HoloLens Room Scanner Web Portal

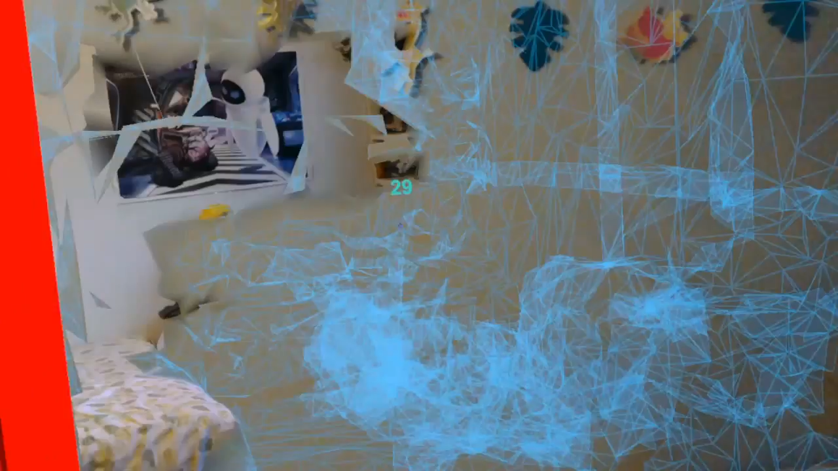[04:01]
So, here is a previously scanned room. As you can see, there's a Wall-E poster on the wall there. A poster, bed, and a...